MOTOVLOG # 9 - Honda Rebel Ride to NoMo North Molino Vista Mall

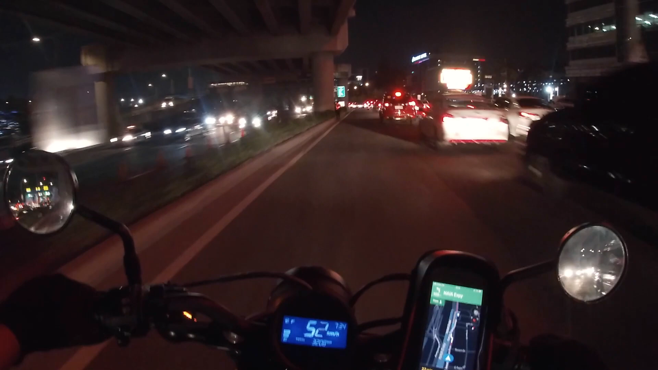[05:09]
Kaya, wow, kuya! Grabe! Di man lang nagsignal. Woo! Bigla lang pumasok si kuya. Muntik pa akong mapamura doon.
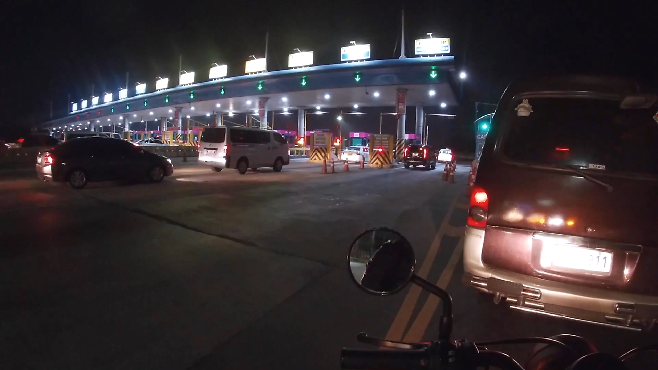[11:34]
So nandito tayo ngayon sa toll gate ng Cavitex. Yung after ng Coastal.
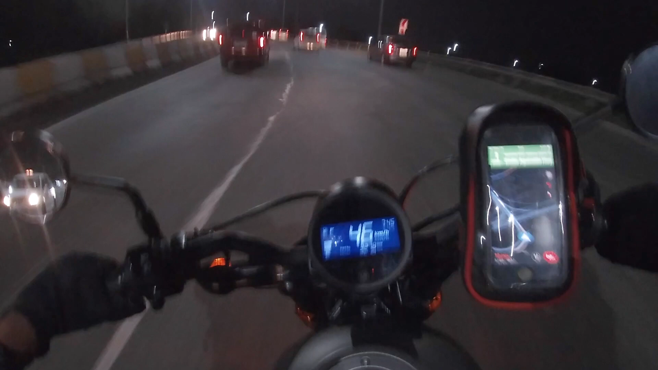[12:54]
Yo. Ay, Bacoor. Walang kamatayang traffic. Ay, hindi.
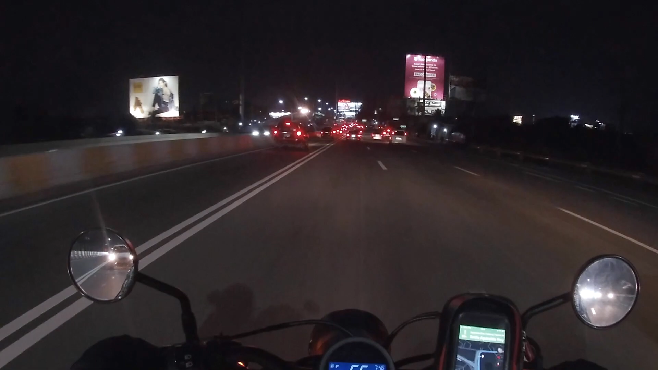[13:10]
Wow. Amazing. Walang traffic ang Bacoor. Amazing. Wow.
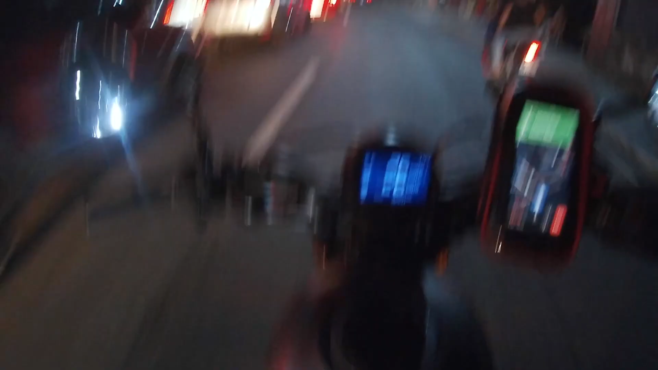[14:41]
Seconds. Alam niyo kung bakit siya tumitigil? Kasi gusto niyang kumaliwa. Pero nandito siya sa lane na to na dapat kakanan.